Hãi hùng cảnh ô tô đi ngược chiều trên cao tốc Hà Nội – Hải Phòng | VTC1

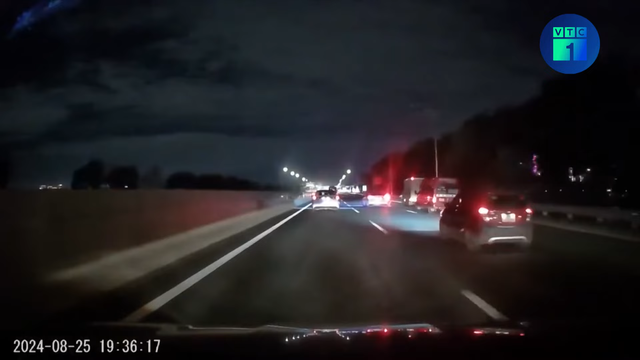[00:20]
Chiếc xe con đi ngược chiều với tốc độ cao ở làn sát giải phân cách giữa khu vực có tốc độ tối đa đạt 120 km trên giờ. Đèn xe chiếu mạnh khiến một số tài xế bắt gặp cho hay, cảm thấy bị chói mắt.
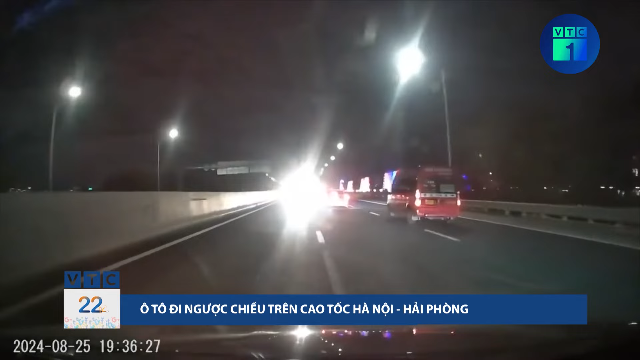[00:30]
Thời điểm này, nhiều ô tô phản xạ đánh lái né tránh để không xảy ra và chạm. Đại diện Cục Cảnh sát Giao thông cho hay, đội tuần tra kiểm soát giao thông đường bộ cao tốc số 2 đã vào cuộc xác minh sự việc và sẽ xử lý nghiêm vi phạm. Theo quy định hiện hành, cơ quan chức năng sẽ xử phạt tiền 16-18 triệu đồng đối với người điều khiển ô tô đi ngược chiều trên đường cao tốc, đồng thời lái xe còn bị tước quyền sử dụng giấy phép lái xe từ 5-7 tháng. Cao tốc Hà Nội-Hải Phòng dài 105 km, đi qua Hà Nội, Hưng Yên, Hải Dương và Hải Phòng.